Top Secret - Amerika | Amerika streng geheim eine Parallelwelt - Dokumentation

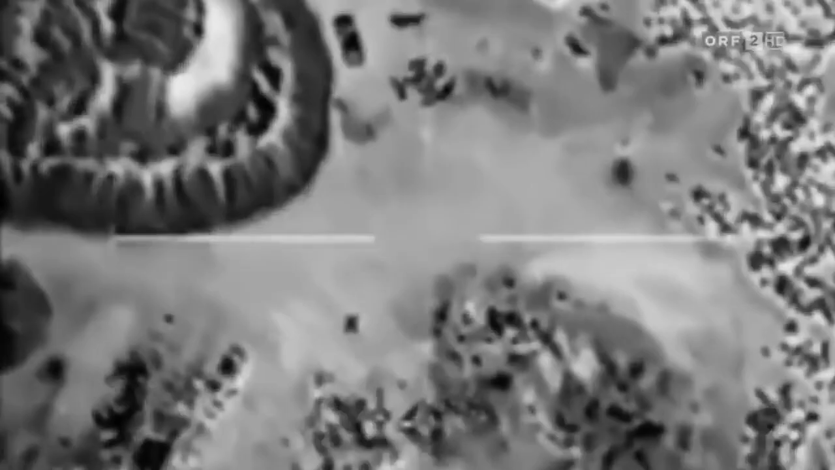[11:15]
Er sagt, in diesem SUV sitzt Ali und ich sage, okay, gut, erschieße ihn.
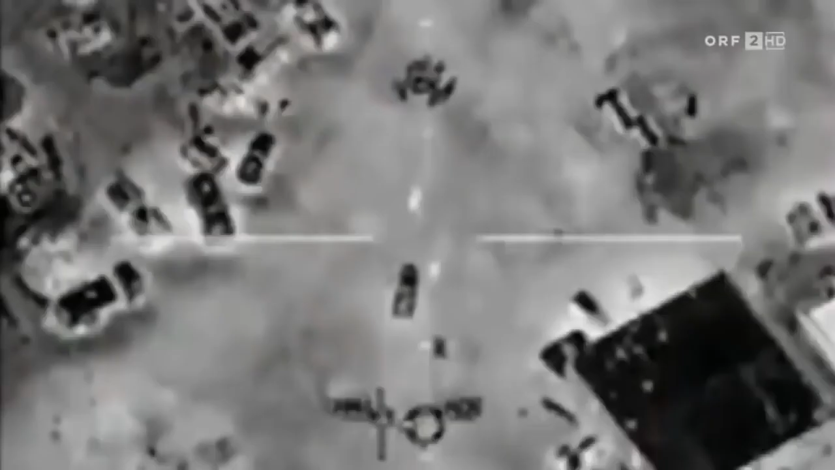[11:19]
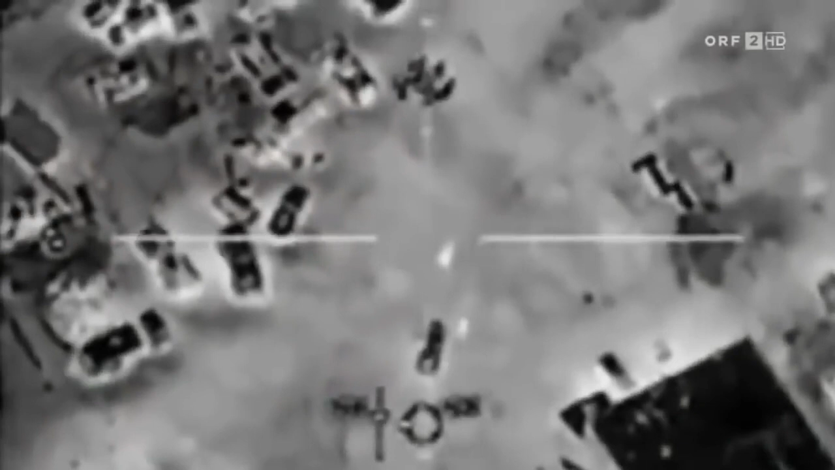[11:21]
Sie schossen. Es war eine ziemlich gewaltige Explosion. In einem SUV hat man wenig Überlebenschancen.
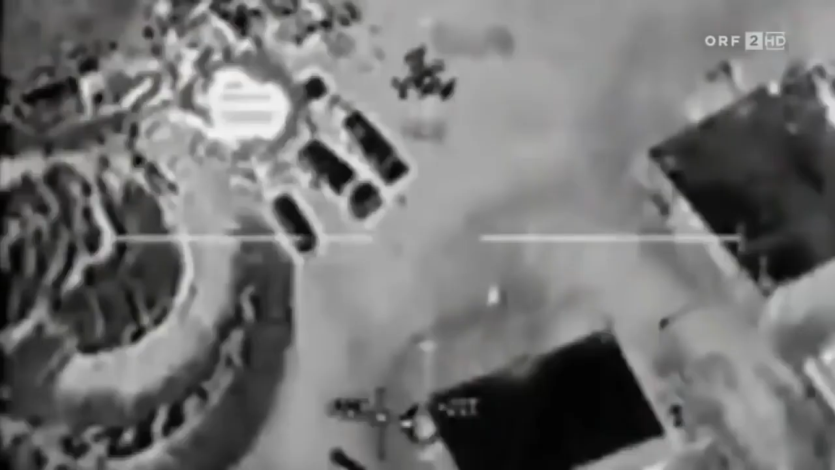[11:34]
Wir wussten, dass alle insassen, tot waren.